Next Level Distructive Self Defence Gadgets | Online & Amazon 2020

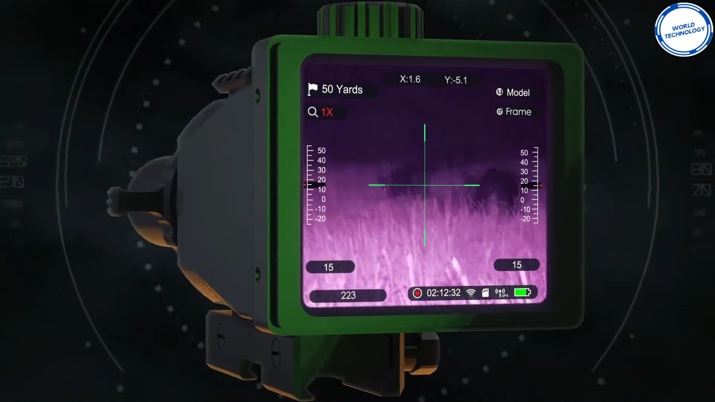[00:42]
precise even if you shift from noctis v1 to another firearm or
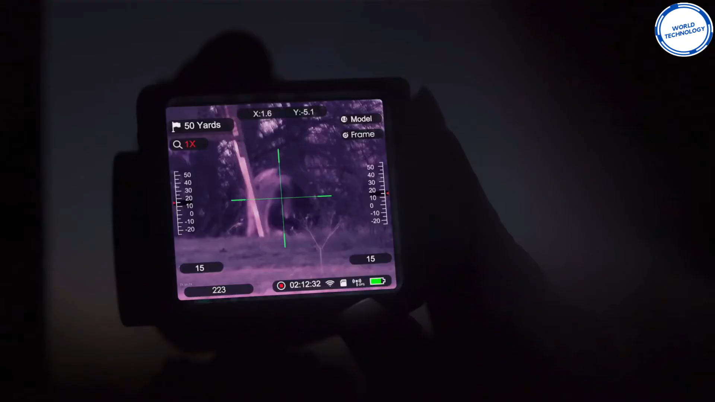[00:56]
the caliber of your preference this